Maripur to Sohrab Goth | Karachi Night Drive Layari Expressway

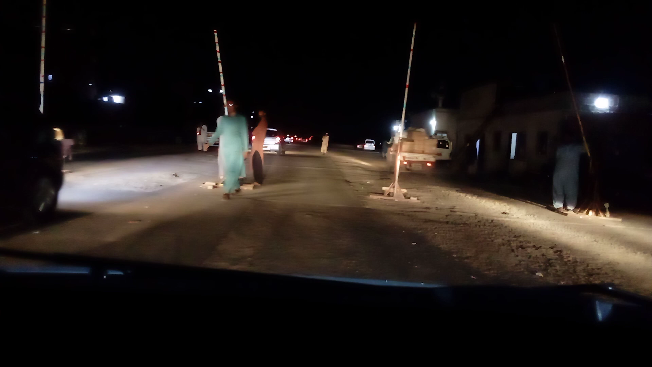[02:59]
1 से 1.5 घंटे दे दिए हमने, अब हम आगे बढ़े हैं। यहाँ से ये मस्जिद भी है, यहाँ पे आप जैसे टॉल पे एंटर होंगे, हाईवे पुलिस भी यहाँ पे मौजूद रहती है 24 घंटे, इनकी हेल्पलाइन भी है। ठीक है, इनकी हेल्पलाइन का नंबर अगर मुझे कहीं नज़र आया तो मैं आपको बता देता हूँ,
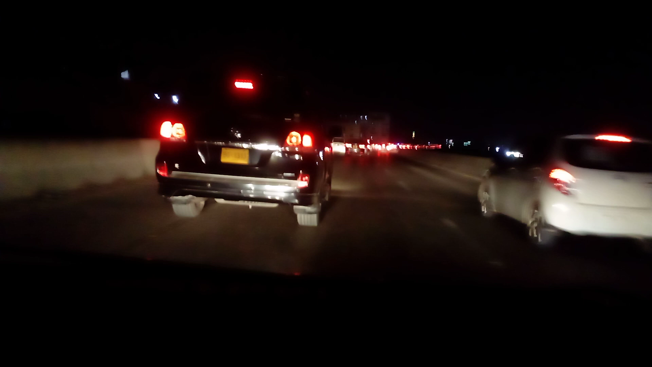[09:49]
हालांकि मज़े की बात ये है कि लियारी एक्सप्रेस वे अगर आप यूज़ करते हैं तो मारीपुर से हाईवे का जो सफ़र है ना वो है टोटल 10 से 12 मिनट का।
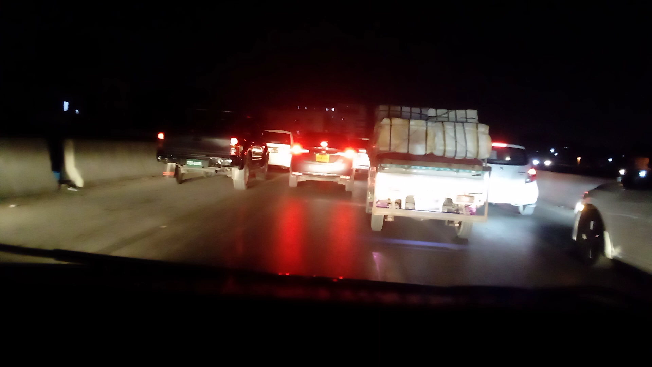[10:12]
लेकिन आज चूंकि रैली है तो बस अब देखते हैं कितना टाइम लगता है। 10 मिनट मुझे हो चुके हैं ऑलरेडी ये वीडियो बनाते हुए आप लोगों के साथ। मेरा इरादा ये है कि मैं इस पूरे ट्रैफिक जैम को आज मैं कवर कर लूं
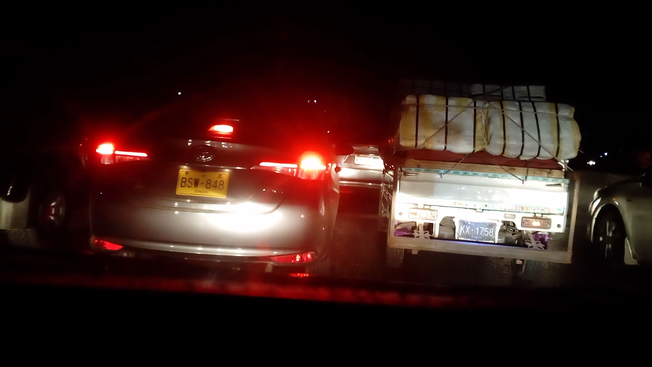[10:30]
और देखते हैं कितनी देर में हम पहुंचते हैं अपनी मंजिल तक।
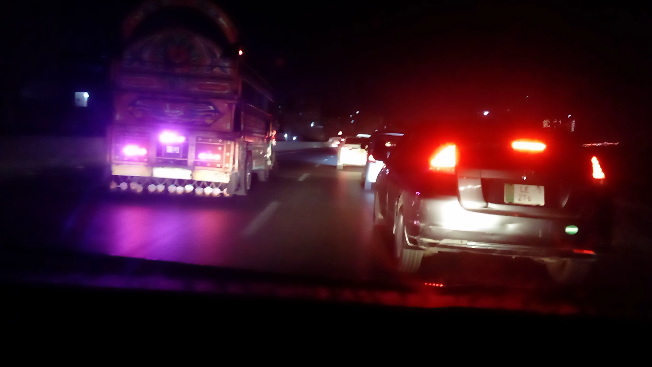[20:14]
ये 10 मिनट का रास्ता है, 20 मिनट हो चुके हैं और आगे लंबी कतार आपको नजर आ रही है।
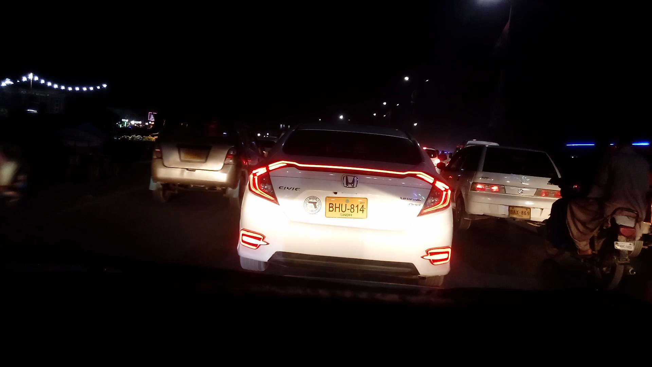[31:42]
पूरे 31 मिनट हो चुके हैं, ये अल्लाह खैर करे पीछे पीछे नहीं है बराबर में जो है वो राइट से जो है एक एम्बुलेंस जा रही है, ये सायरन आपको नज़र आ रहे हैं इसके।
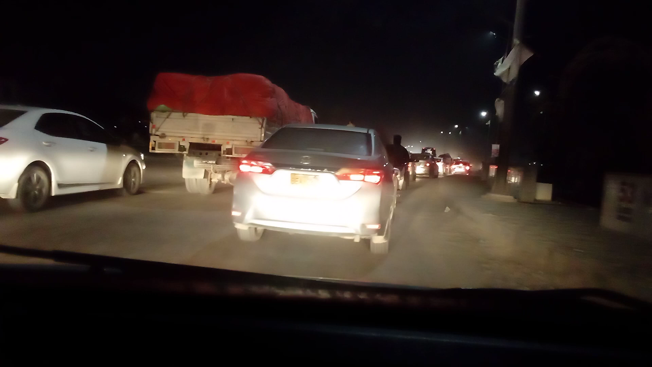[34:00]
एक्सेसिव हॉर्निंग मुझे करनी पड़ रही है, नॉर्मली मैं करता नहीं हूँ, लेकिन क्या करें। खैर हम उस राउंड अबाउट को क्रॉस कर चुके हैं
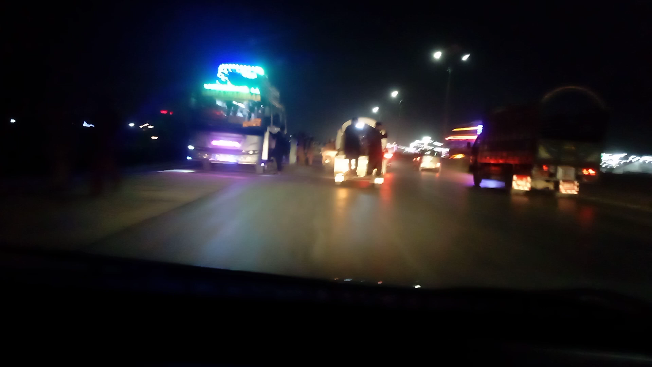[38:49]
क्योंकि यहाँ से जो ये रोड, अभी जहाँ से मैं उतरूँगा अभी आपको मैं दिखाता हूँ, ये रोड सीधा कनेक्ट होता है डाव हॉस्पिटल से, फिर आगे मौसमियात,
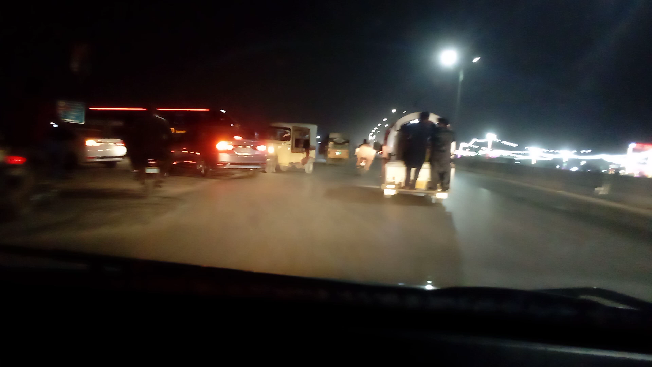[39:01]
फिर गुलिस्तान जौहर, फिर शारा फैसल, बाकी आप यूनिवर्सिटी रोड भी ले सकते हैं तमाम। ये है सच्चल मोड़ भाई, थोड़े से खड्डे हैं यहाँ पे, इसलिए ज़रा आराम आराम से उतर रहे हैं।
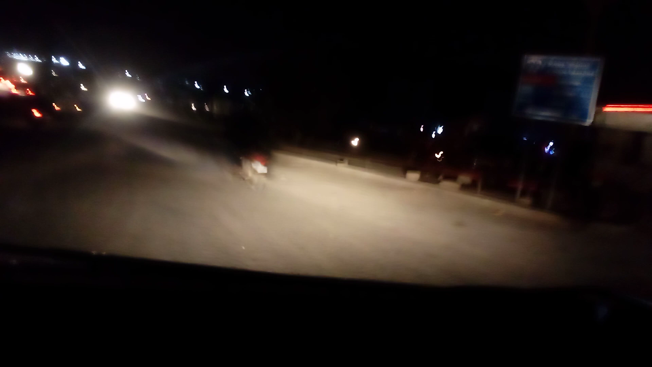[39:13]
ये सचल मोड़ आ गया, और ये आप स्कीम 33 में ऑफिशियली एंटर हो गए, और इसी के साथ हमारी वीडियो हो गई एंड। तो दोस्तों, मेरे शहर वालों, अगर आपको वीडियो अच्छी लगी हो, चैनल को ज़रूर सब्सक्राइब कीजिएगा, शेयर ज़रूर कीजिएगा, बहुत सपोर्ट की ज़रूरत है, और मुझे अपने शहर पे पूरा भरोसा है।